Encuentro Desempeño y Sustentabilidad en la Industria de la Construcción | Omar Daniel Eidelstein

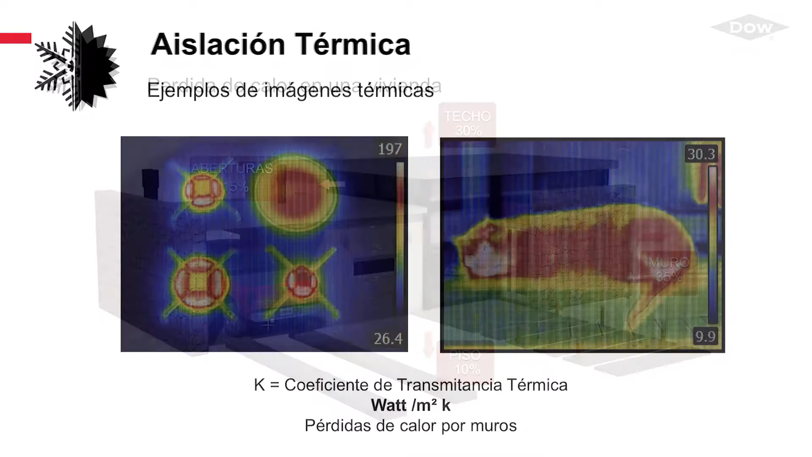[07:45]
Esto es, son imágenes tomadas con cámaras especiales que muestran cómo se pierde energía.
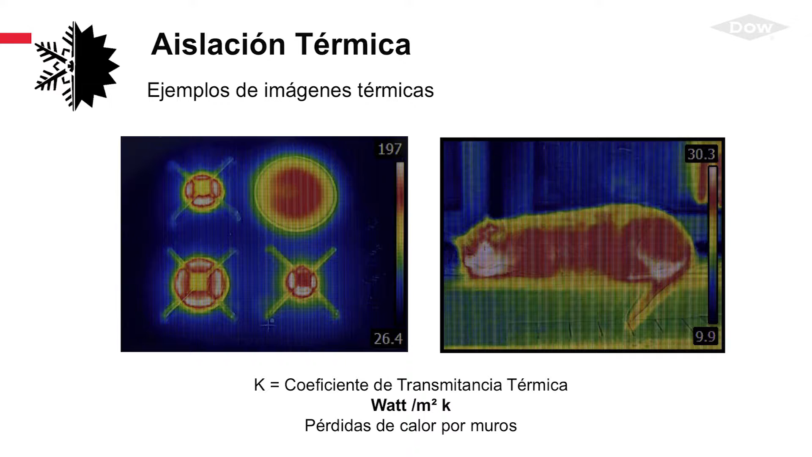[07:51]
Ahí tenemos el ejemplo del gatito y el ejemplo de una hornalla. Lo mismo tomado en casas. Vemos que una construcción tradicional pierde muchísima más energía que una casa panelizada.